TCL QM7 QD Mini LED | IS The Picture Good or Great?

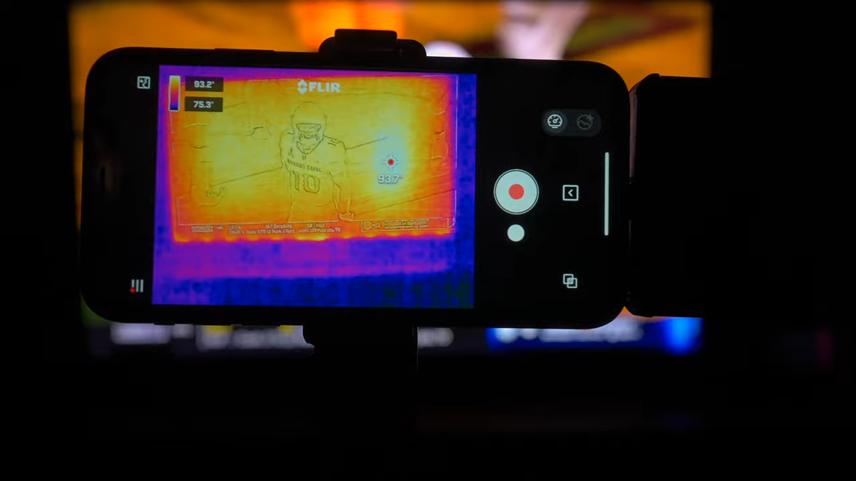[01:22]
At the peak, I've seen about 93 Fahrenheit, but on an average is going to be in the eighties. So I feel that this TV is pretty efficient overall. Now I want to show you some upscaling on this television.